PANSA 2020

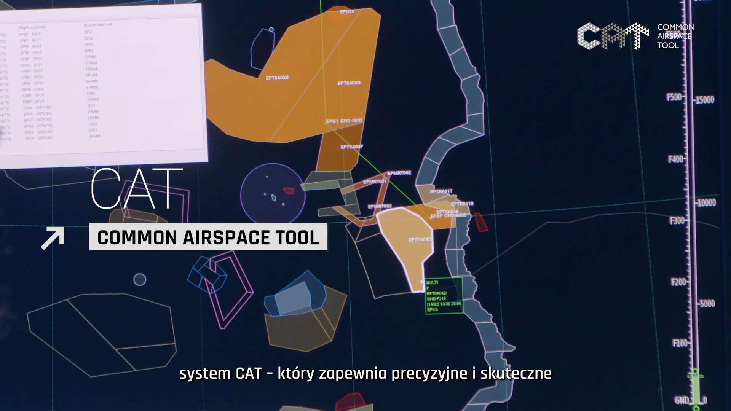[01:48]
CAT, that ensures accurate and efficient management of the airspace.
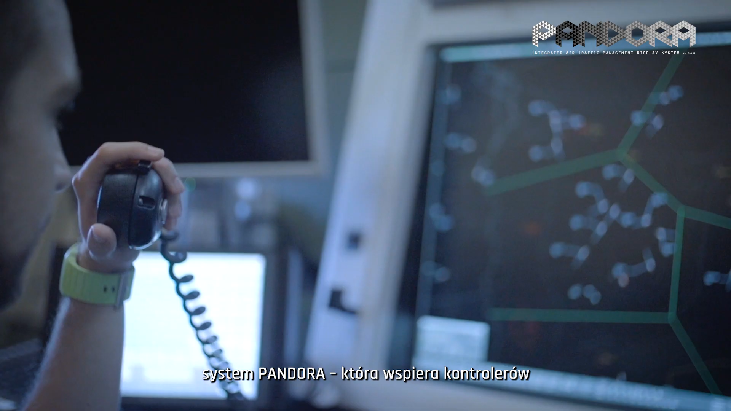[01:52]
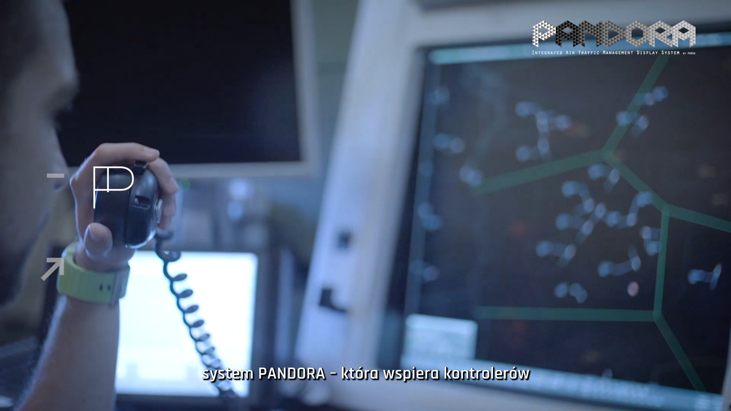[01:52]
Pandora, that supports controllers and other operations personnel with the wide spectrum of real-time aviation data, raising their situational awareness.